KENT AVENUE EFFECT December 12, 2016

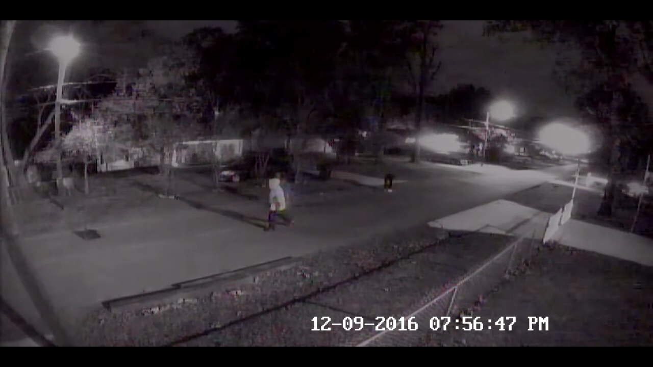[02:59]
These are the neighbors that live just three doors up. When you see the flash of the headlights of the car coming to the intersection, it means they're running the stop sign.